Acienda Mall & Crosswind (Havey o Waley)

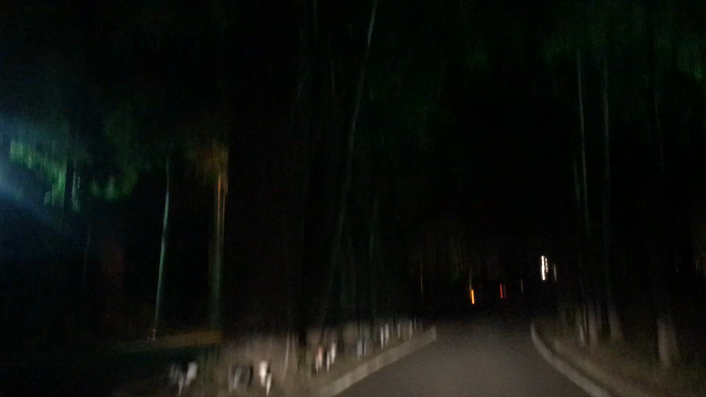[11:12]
Ito yung pinagpipicture na ano eh, na makulay. Pero, ayan, nakikita nyo yung mga Christmas lights. Wala naman, di siya naka-open. Super dilim pa dito. Ayan. Super disappointed.